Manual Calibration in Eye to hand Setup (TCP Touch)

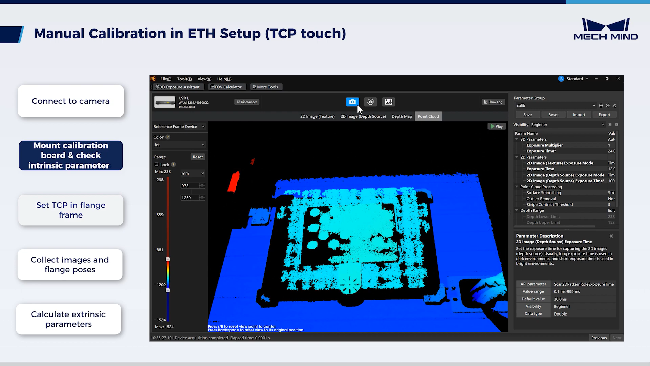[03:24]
The former adjustment helps to obtain the complete point cloud.
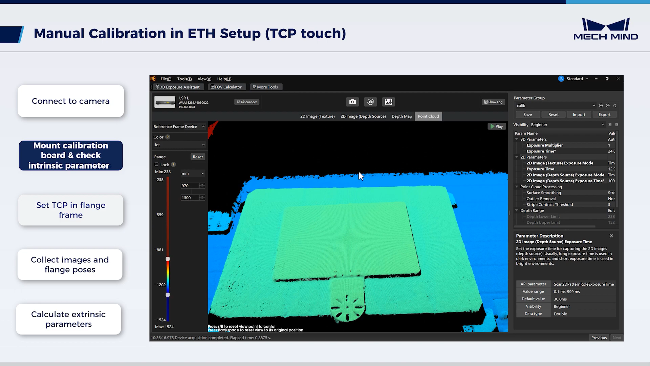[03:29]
The latter ensures clear circles on the calibration board in 2D images. After adjusting the parameters, save them. Return to the calibration interface.